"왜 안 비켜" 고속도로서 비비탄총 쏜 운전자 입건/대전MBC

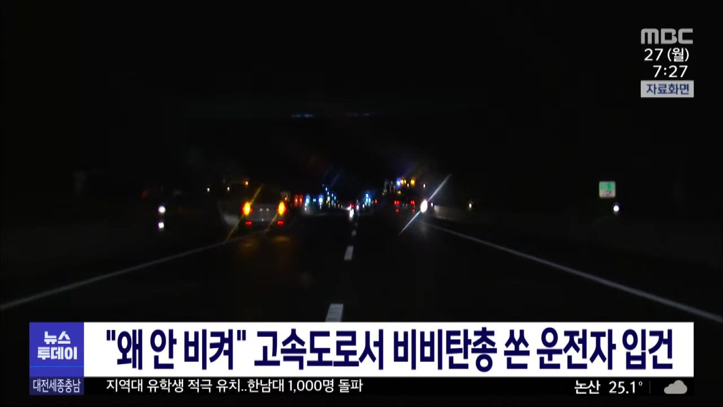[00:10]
충남경찰청 고속도로 순찰대는 지난 24일 밤 9시 반쯤 대전 통영고속도로 남대전 나들목